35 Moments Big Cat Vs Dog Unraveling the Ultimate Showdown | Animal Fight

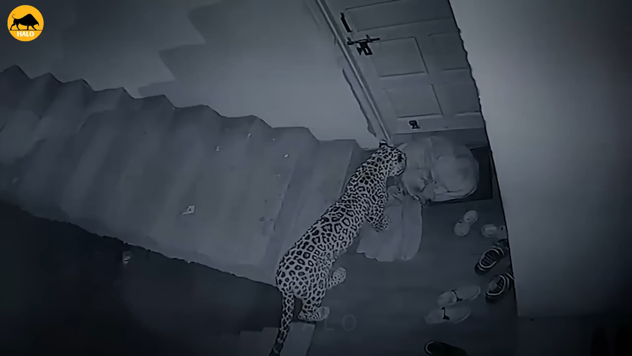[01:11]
the predator went out of his territory to hunt
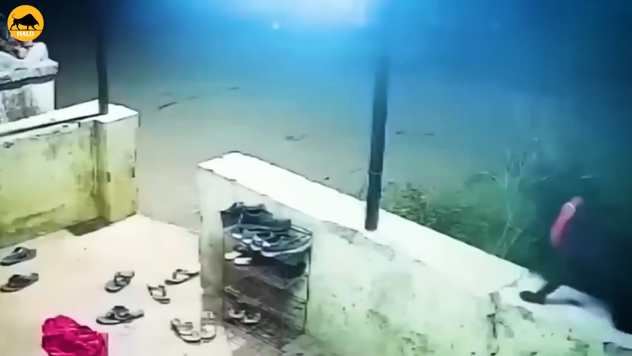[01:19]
the dog was attacked in panic and ran away
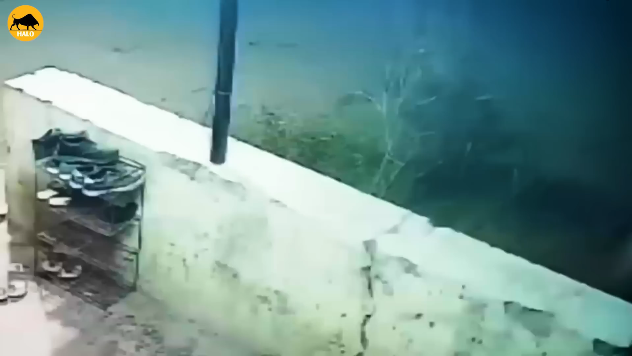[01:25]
something chasing after the little dog
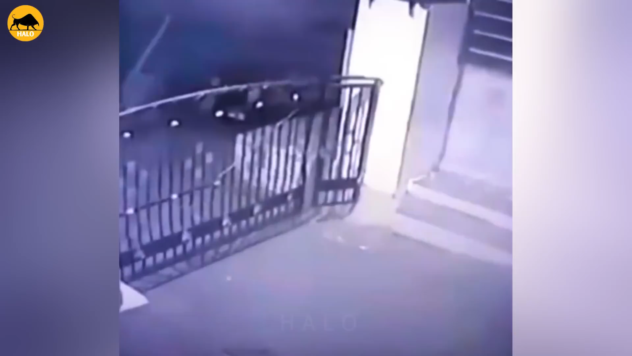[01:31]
frighteningly the leopard darted through the iron fence with ease with a heavenly endowment for speed the leopard does not let his prey escape
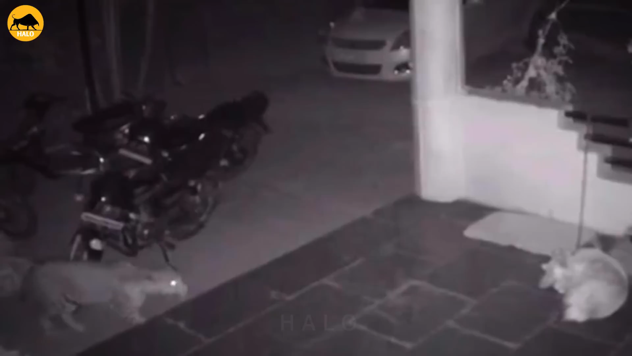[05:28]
nightfall is a great time for leopards to act its flexible body allows it to move so lightly that the prey can't even sense it a fatal attack
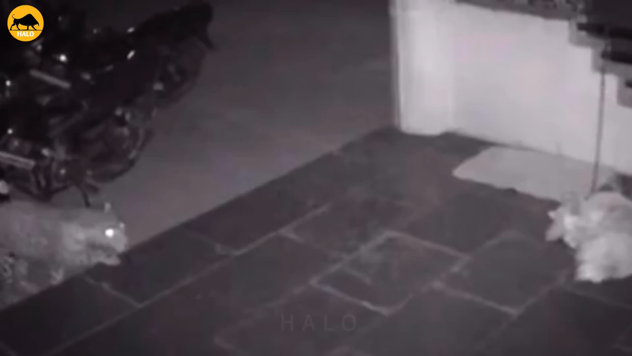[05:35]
will the landlord discover the stranger and come to save the dog in time
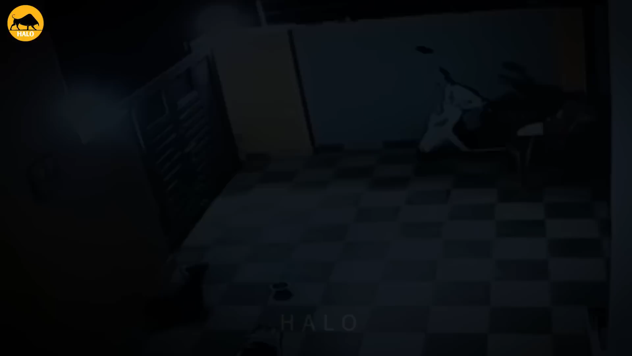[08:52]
the villain still did not give up perhaps the dog sensed the threat the big panther once again leaped over the wall into the house it bites tightly for its prey